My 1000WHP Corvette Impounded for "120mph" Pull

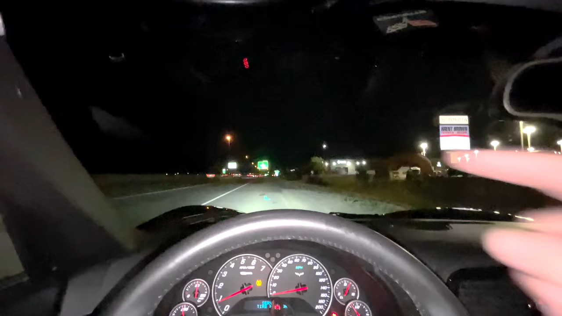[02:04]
He's going to go ahead and have me just pull up here to this next exit. So we're going to try and do so safely.